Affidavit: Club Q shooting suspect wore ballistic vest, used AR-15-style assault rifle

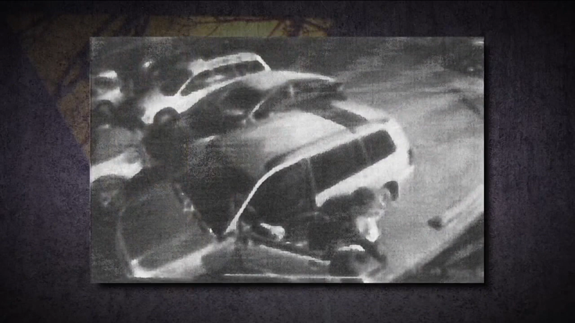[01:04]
Five minutes before midnight, surveillance video shows the shooter parked a gold Toyota Highlander just feet from the entrance to the club.
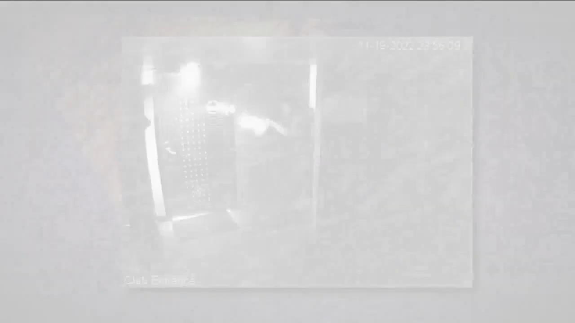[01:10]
Police say the suspect, Anderson Lee Altridge, was wearing a ballistic vest and was carrying an AR-15-style assault rifle.
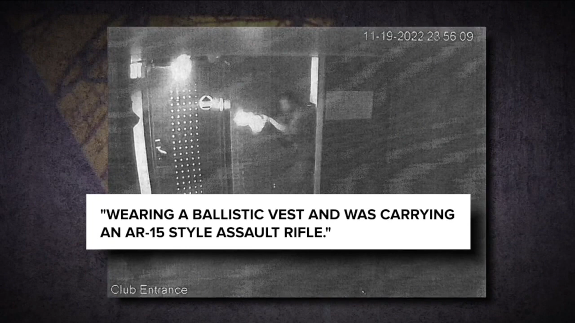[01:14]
Video also shows the moment the gunman walked in,
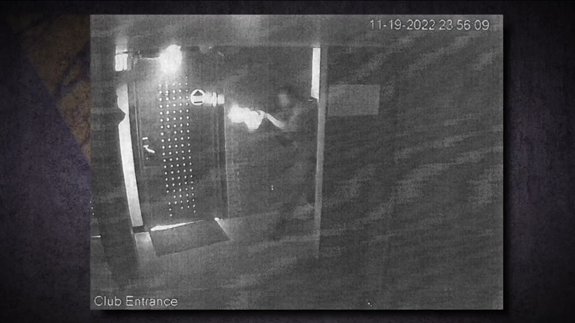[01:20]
opening fire immediately after people in the club stopped the shooter.